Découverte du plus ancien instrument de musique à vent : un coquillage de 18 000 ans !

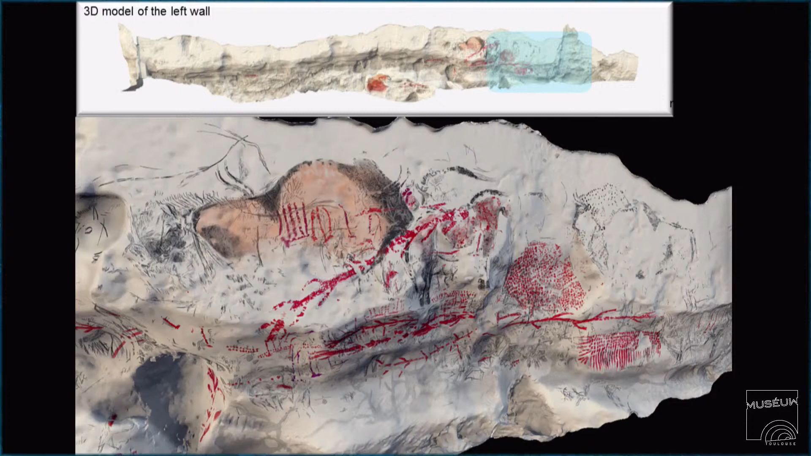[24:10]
Donc, voilà le relevé des points tels qu'on peut les voir aujourd'hui.